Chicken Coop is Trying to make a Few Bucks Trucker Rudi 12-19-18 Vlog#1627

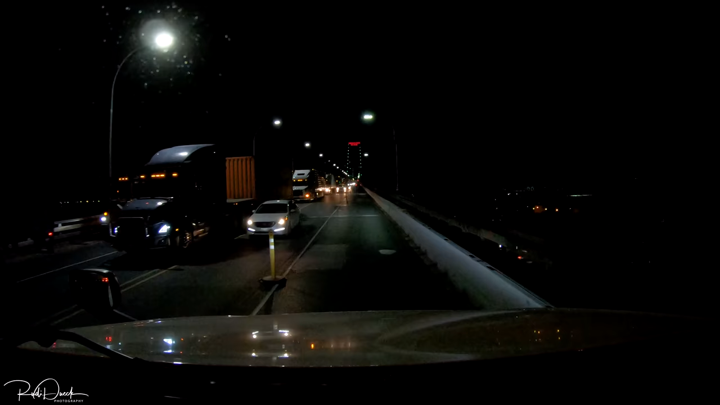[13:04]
on down the road just climbing the uh ambassador bridge right now and just look at the amount of traffic that is coming across this bridge look at the two lanes full of trucks up there on the left all trying to get back into canada that is amazing uh my buddy uh just checked it a little bit earlier ago and he says there's like a 30 minute wait time just to get across the border
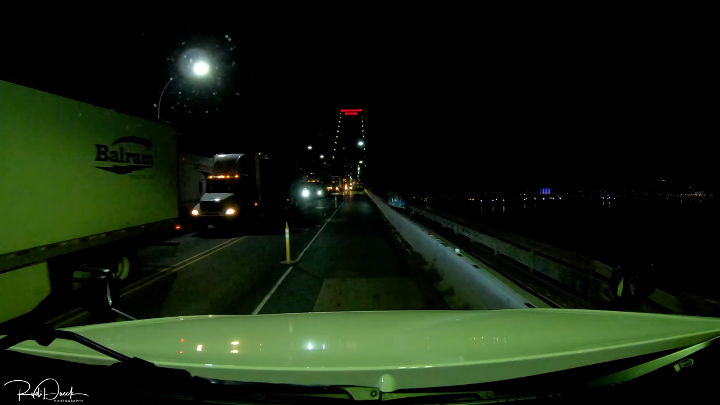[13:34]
that's the proof right there that's going to take a while to get across there and i've had i've had the exact same thing same amount of traffic before myself but we're going into the united states right now that looks all right so far i i don't know what it's going to look down there at the bottom on the other side but as of right now we are uh we're just happy we're going across